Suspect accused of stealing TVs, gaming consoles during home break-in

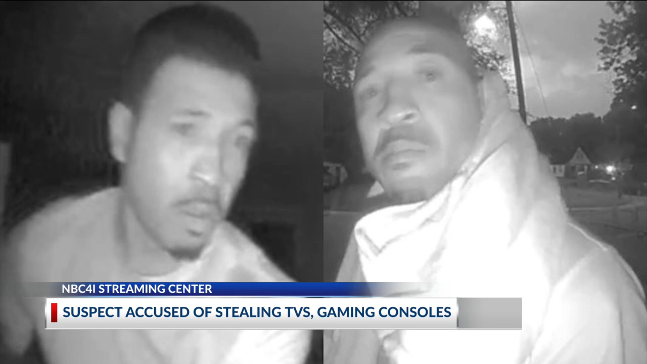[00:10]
Police say this person broke into a home on the 800 block of Lyman Avenue back on September 22nd, around 1.15 in the morning. Once inside the house, CPD says the suspect stole two televisions, an Xbox gaming console and a Nintendo Switch. Anyone with information is asked to contact police. We've got their number listed on NBC4i.com.